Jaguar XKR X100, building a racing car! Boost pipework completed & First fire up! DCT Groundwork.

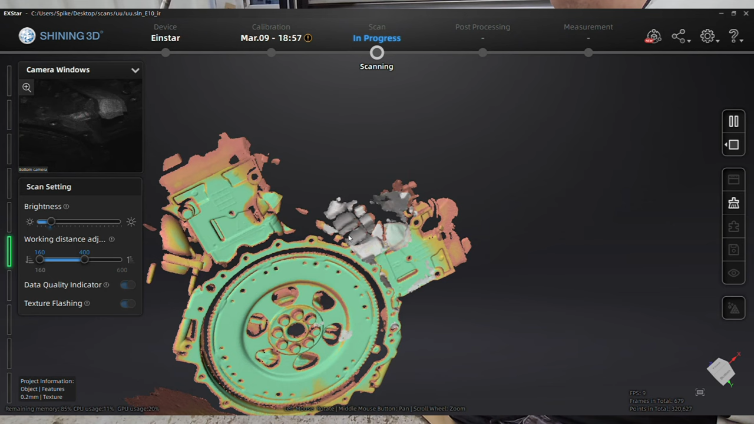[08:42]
need to make sure that it's actually viable make sure it's going to fit so uncle spike is obviously scanning um this engine um so that's going to give us like our whole
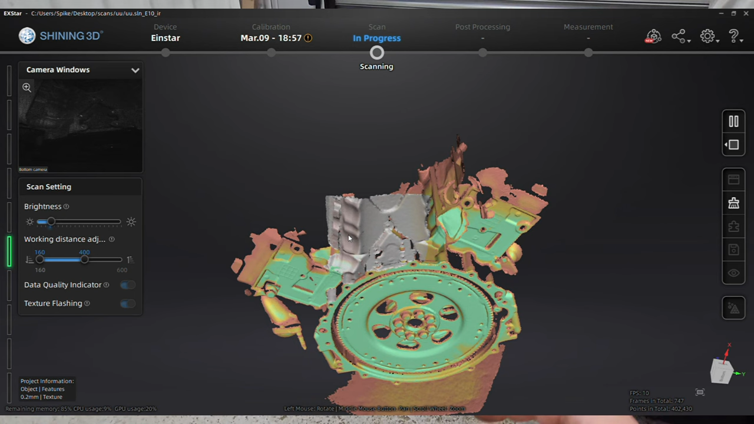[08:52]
points and all of those things so we can just see as i say if it's a viable conversion what we don't want to do is go and buy a two grand gearbox free grand gearbox whatever it might be and find that
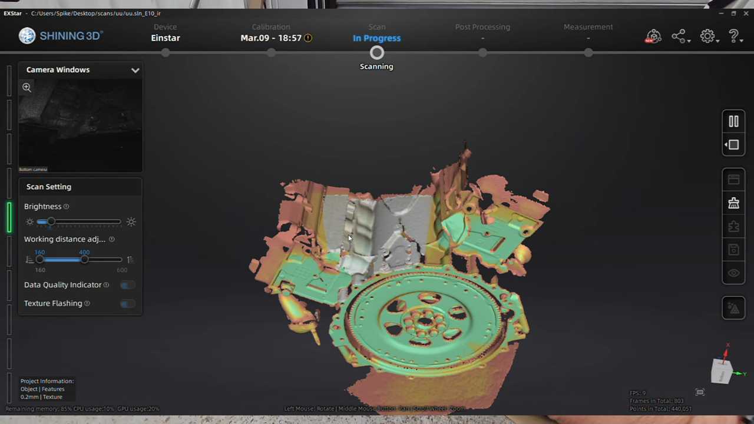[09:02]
you know everything is just in the wrong place and it can't work so so this is going to be able to give us like a you know it's these are quite accurate they're pretty good and we're quite happy with it but um if we actually come to make one